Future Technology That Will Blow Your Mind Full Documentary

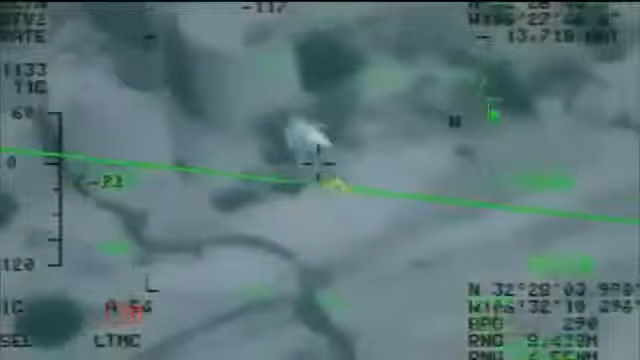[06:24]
We can easily make out people from five, six miles away.
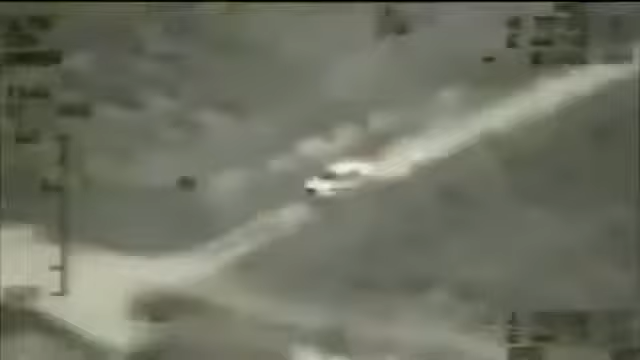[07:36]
He tracks them and finally shoots. Flash.
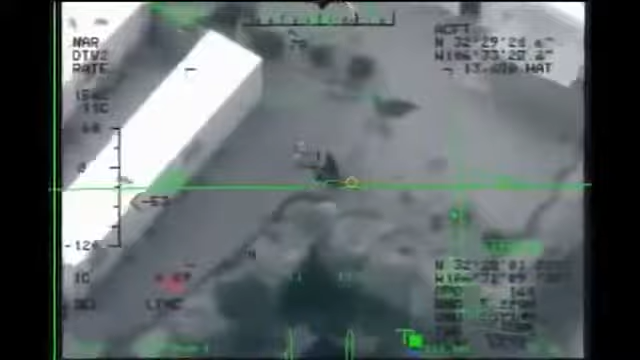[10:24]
Raleigh from Bones, we have two packs moving around inside the northwest corner of the compound. Raleigh from Bones 3-4.
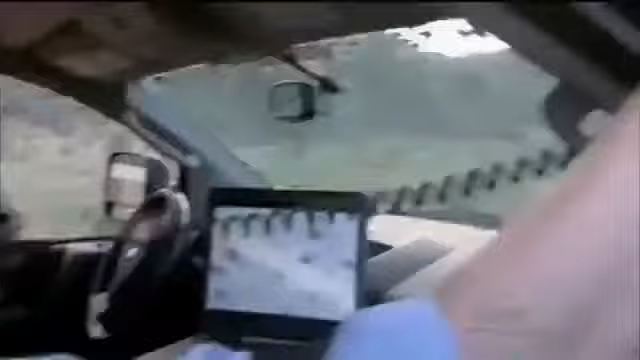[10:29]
Raleigh 2-0. Continue to shadow. The soldier directs Chad and Jay to follow an HVI,
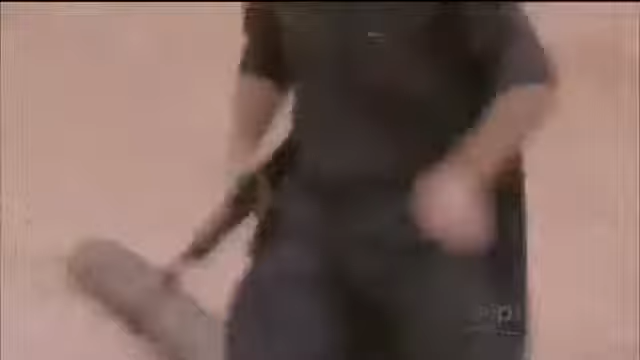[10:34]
or high-value individual, dressed in black.
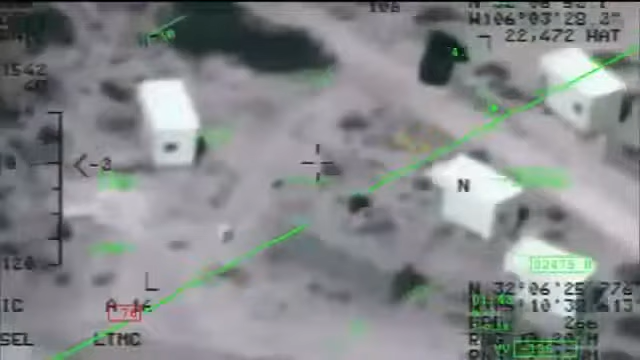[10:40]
Raleigh from Bones 3-4. Looks like the one individual wearing black is now getting on the motorcycle and departing the crew.
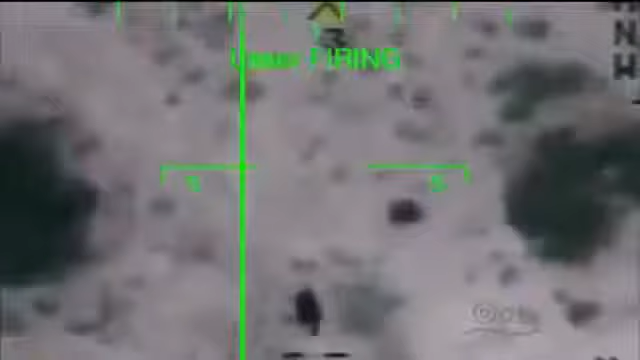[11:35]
The Predator uses laser-guided Hellfire missiles.
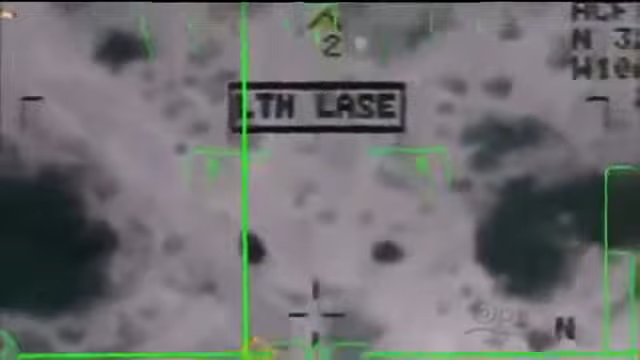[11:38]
The weapons that can be used operate with an error distance of less than nine feet. You can put a weapon through a window-sized opening with ease. Five, four, three, two, one. Splash.
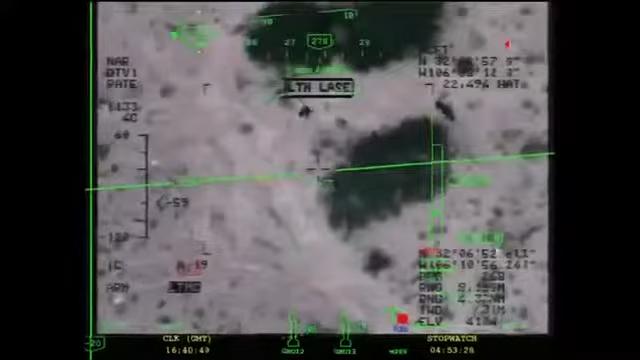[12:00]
Raleigh. Bones 0-9-8-4. We have splash. Headby for BDA. Bones Raleigh.
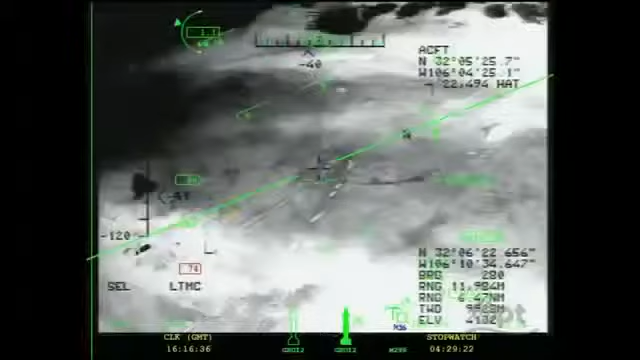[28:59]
When the operator zooms in to see detail,
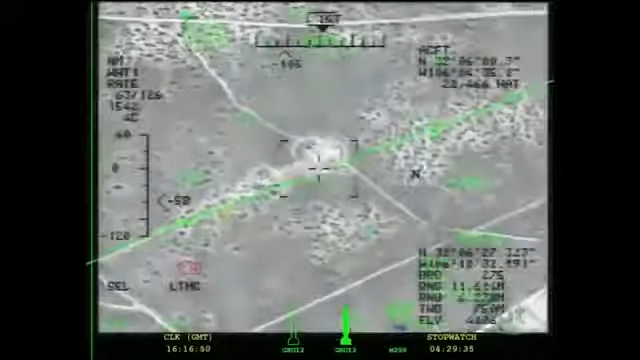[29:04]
it's like looking through a soda straw, and the pilot loses the broader picture.
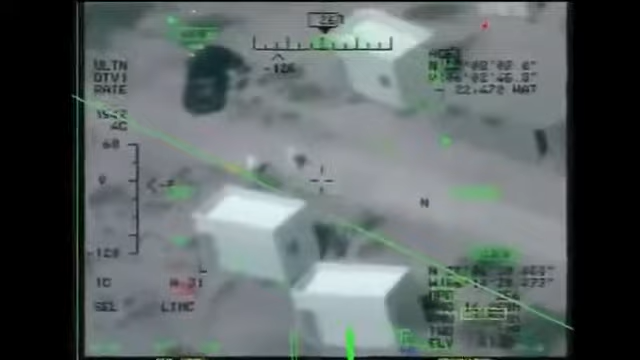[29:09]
These individual little small sensor balls could generally see only a very small area on the earth, even if you're up at 20,000 feet.
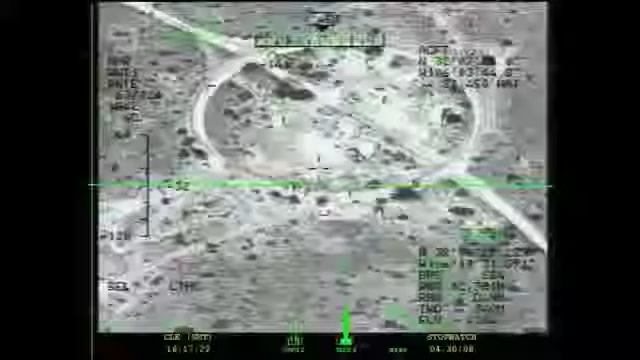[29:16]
I can't look out and see that maybe there's something else going on outside and around me.
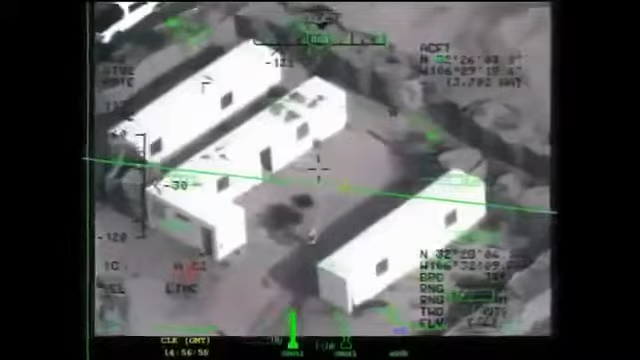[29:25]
So the crew's grasp of the situation can be limited.
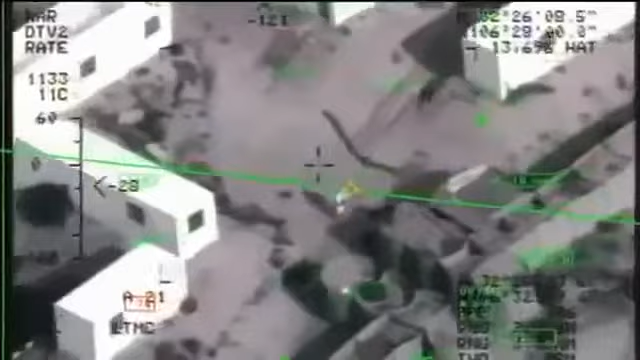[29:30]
And when they zoom in, they sometimes lose sight of key details on the ground. This secret 2010 transcript obtained by journalists
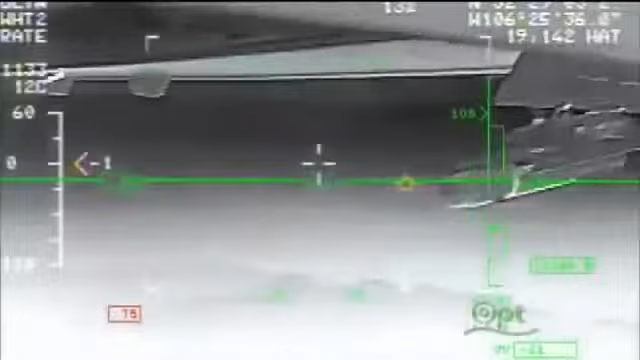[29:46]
While supporting forces on the ground, a predator team mistook a convoy of Afghan civilians, including women and children, for militants.
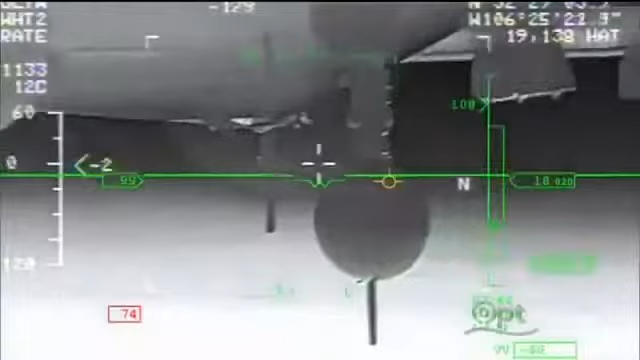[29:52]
The pilot asks, is that a rifle? The answer is, can't really tell.
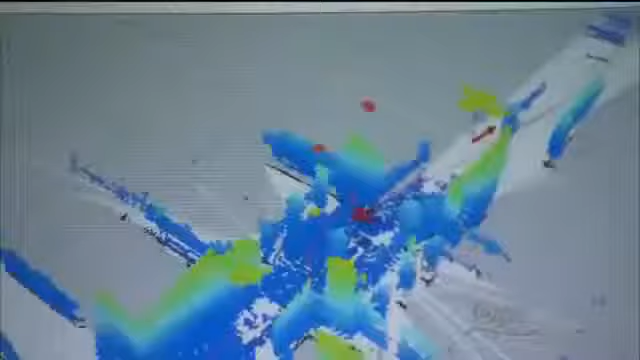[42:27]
20 UAVs to just swoop through the building,